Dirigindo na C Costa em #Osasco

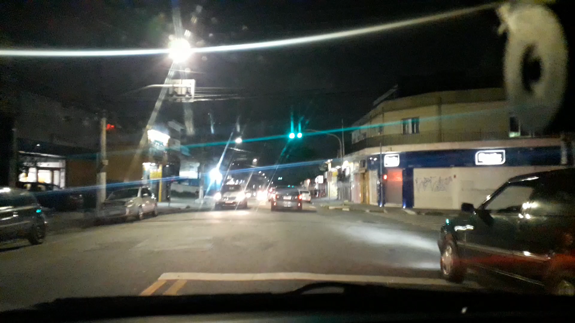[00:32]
Até a gente levantar a grana para comprar um motor novo Ou fazer tudo de novo, não sei mais, o carro não falha Está de boa Lembrando que estamos dirigindo aqui na Secosta, em Osasco Sentido baronesa, porque a gente já vai descansar E o nosso carango está, graças a Deus, andando, está fluindo, está de pé A gente, em breve aí, vai arrumar esse carro e vai deixar ele zerado Beleza? Para mostrar para vocês aqui Enquanto isso, a gente segue dirigindo aqui para Osasco,
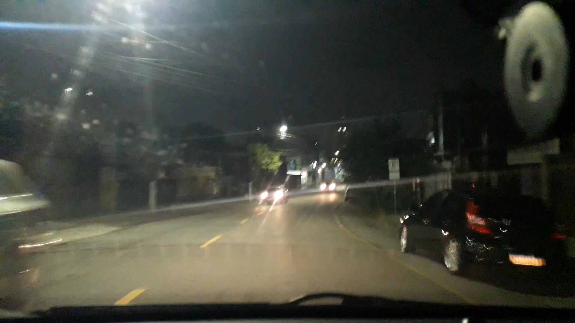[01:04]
pela Secosta E já estou com a corrida